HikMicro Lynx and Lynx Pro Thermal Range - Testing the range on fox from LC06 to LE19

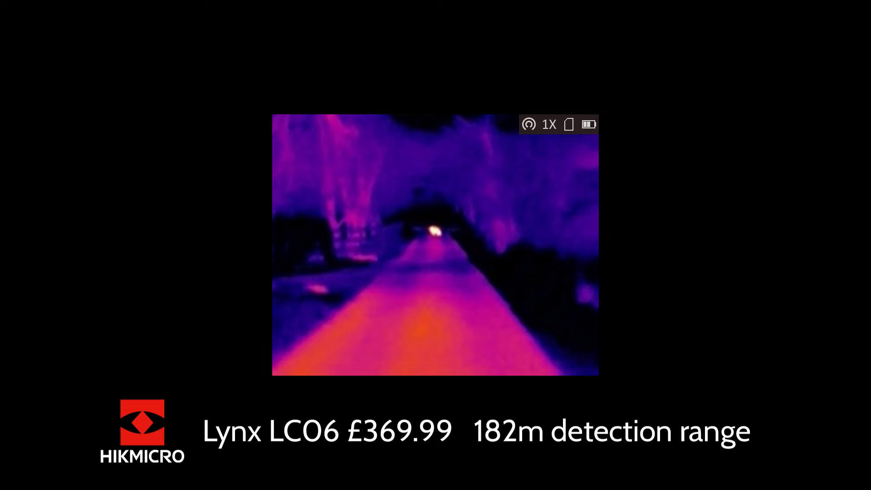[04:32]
It is a 160 by 120 pixel sensor at 17 micron, and it is a man-sized detection range of 182 metres. So, at 100 metres away at Dave the Fox, you can just about tell he's a fox.
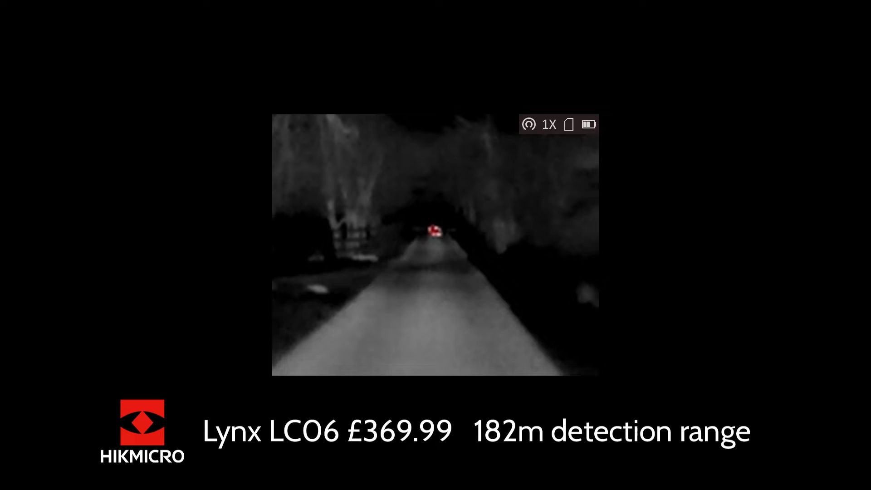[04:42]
Certainly, if you'd be walking around, you'd be able to tell he's a fox. So, you know, perfectly usable up to 100 metres. Certainly, the ideal kind of unit for ratting and rabbiting, squirrels, and for shorter-range fox work. The next unit we move on to is the Lynx Pro LE10. This is $599.99, and is a 10mm model. It has a 256 by 192 pixel sensor at 12 micron, and a man-sized detection range of 458 metres.
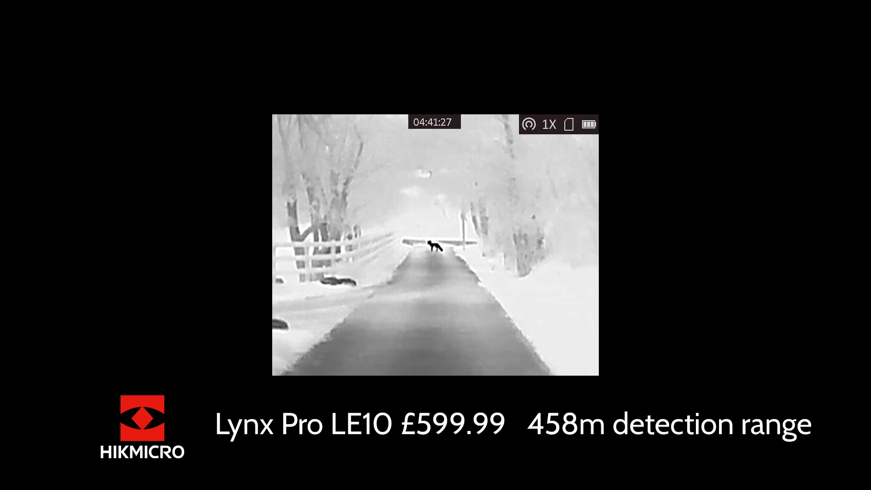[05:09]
You can see instantly, there's a massive improvement in terms of performance here. So, for $599.99, you've got a wholly usable unit for foxing at shorter distances, and certainly perfect for air rifle and rimfire ranges.
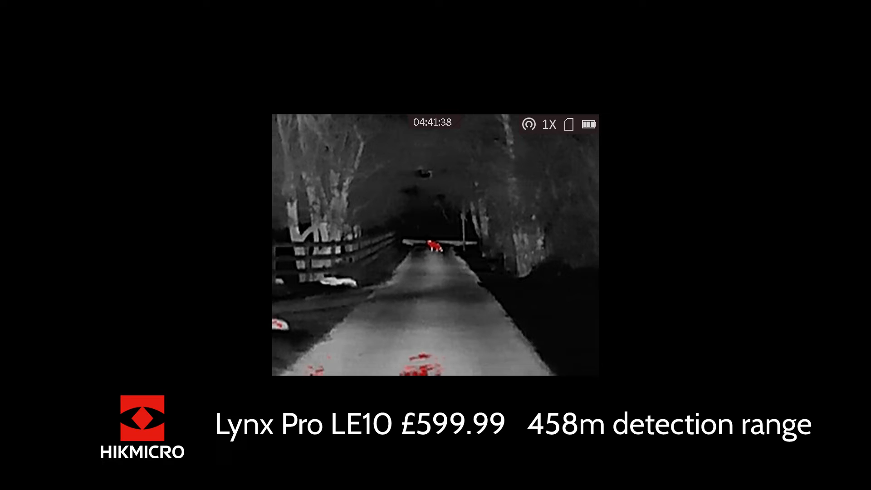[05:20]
You can tell quite clearly Dave's a fox here, and if he was walking around, you'd see a lot more detail, and certainly be able to identify him at those distances. The next model we're up to is the Lynx Pro LH15, which is a 15mm model. It's $949.99. This is a 384 by 288 pixel sensor at 12 micron,
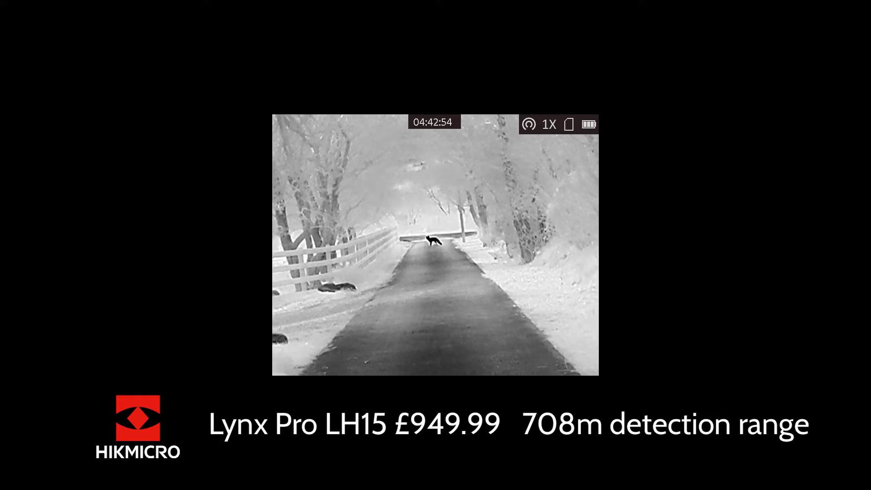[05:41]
and a man-sized detection range of 708 metres. So, this is a better sensor, certainly a lot more detail. You can use the zoom more, it won't pixelate as much when you're zooming in, so it's certainly a lot more usable for longer distances.
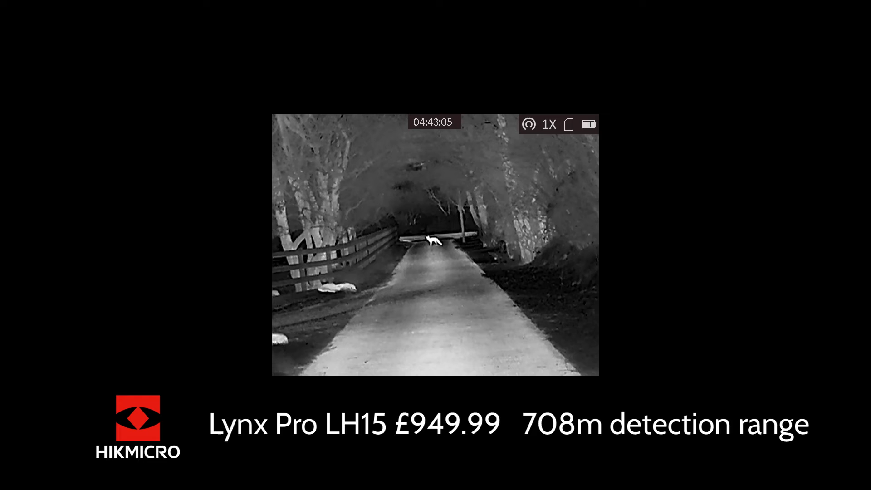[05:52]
These have all got video recording and Wi-Fi built in as standard. You're then jumping up to our most popular one, which is the Lynx Pro LH19. Now, Dave, quite clearly now, is a fox, and even pushing this out to a couple hundred metres, you'd certainly identify him as a fox, no problem at all. This is $1099.99, has a 384 by 288 pixel sensor at 12 micron, and a man-sized detection range of 897 metres.
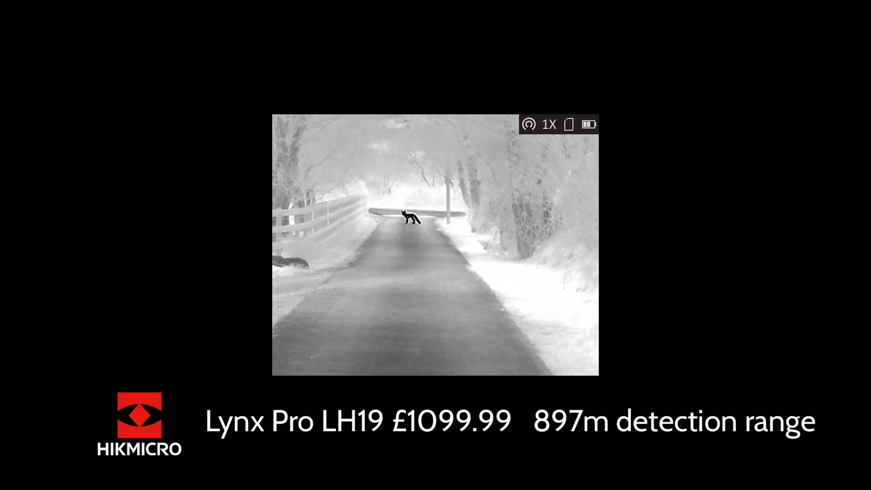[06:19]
Going up a model, we have the Lynx Pro LH25.
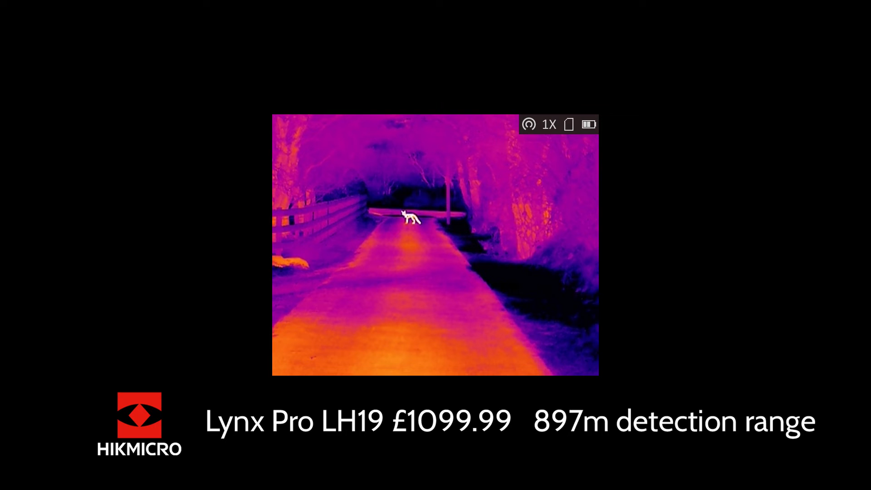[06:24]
Asha didn't have that one, but I'll tell you about it anyway. It's £1,299.
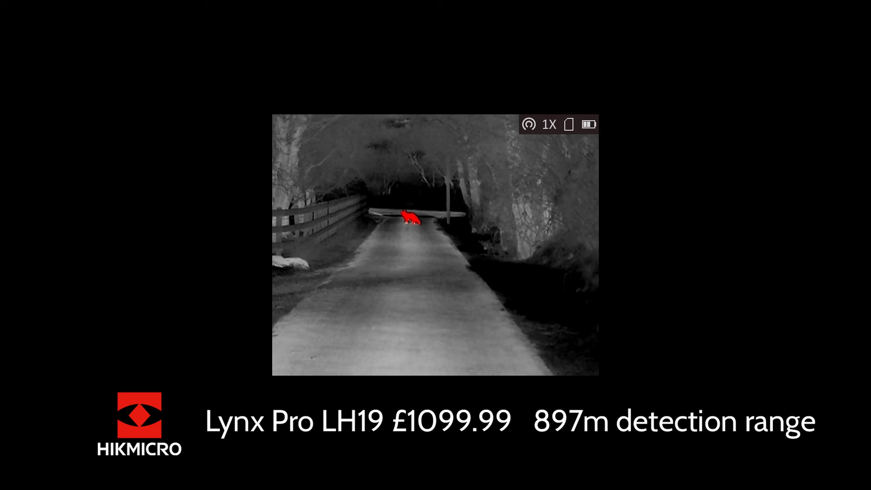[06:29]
Again, same sensor as the Lynx Pro LH19, but a detection range of 1,180 metres, and that's getting into a much better performance for longer range work. Perfect for deer stalking with a good wide field of view as well.
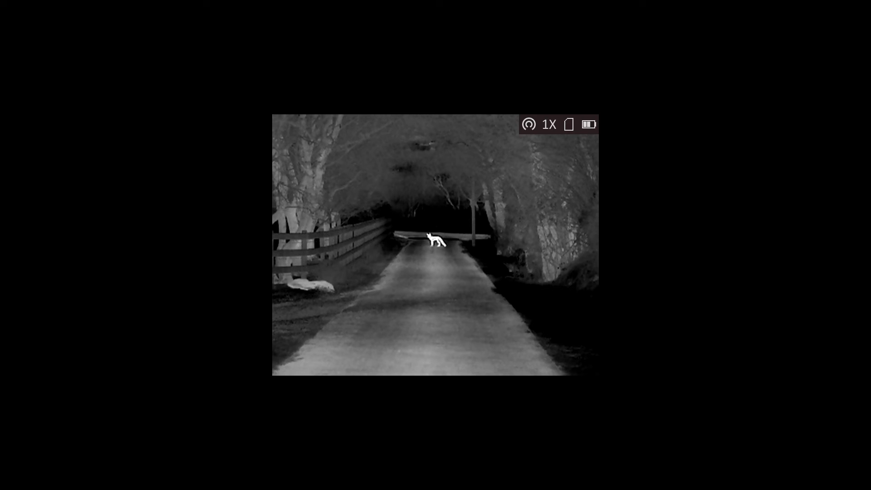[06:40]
The higher specification sensors, obviously, when you're zooming in, as you can see in the video here, you'll be able to see more detail.
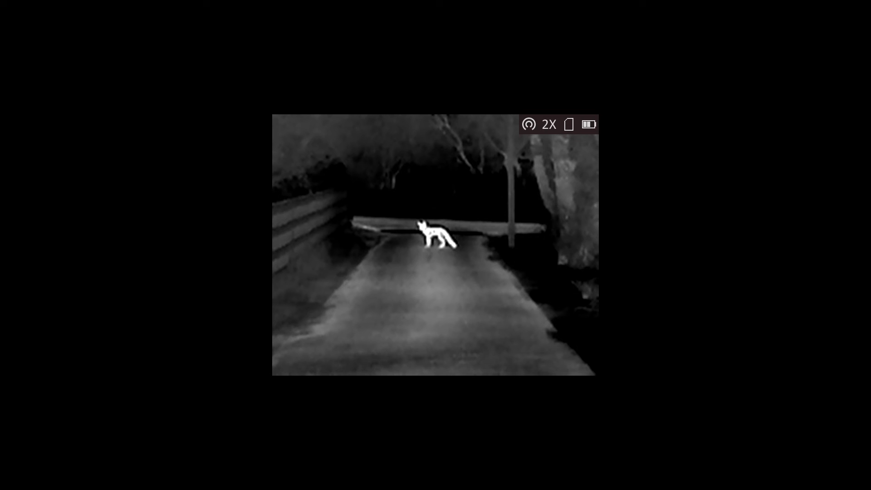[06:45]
It's not going to pixelate anything as much like it would do in some of the smaller units.
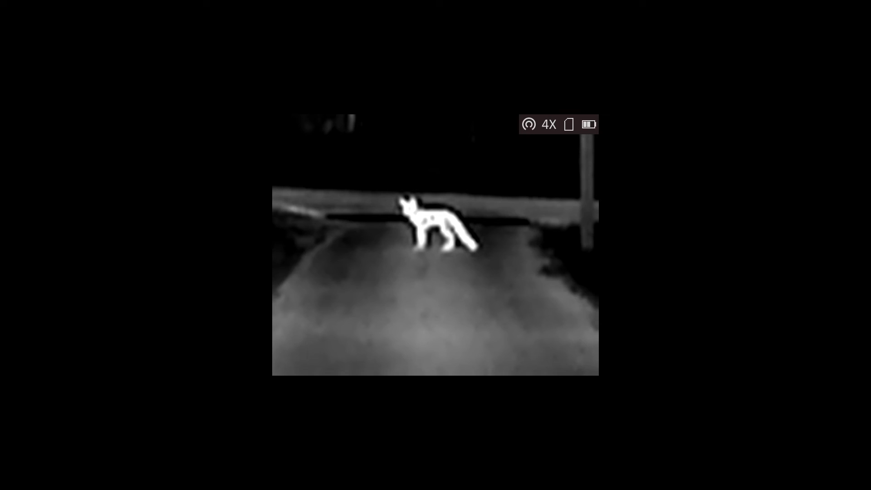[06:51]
If you're zooming in on the little LCO6, for example, you're going to be zooming in on a pixel blob. But as you can see in the video here, the LH19, still certainly identifiable as Dave as a fox at those kind of distances.